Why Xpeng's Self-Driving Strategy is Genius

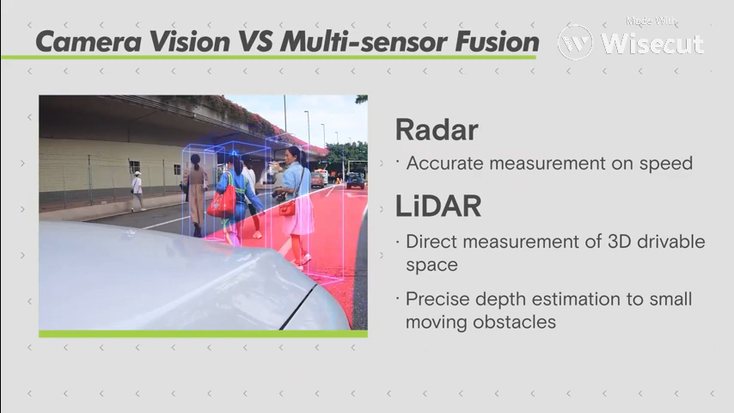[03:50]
And the LiDAR is the one that it gives you this three dimension, basically, what sometimes we call the drivable space all the time without much effort.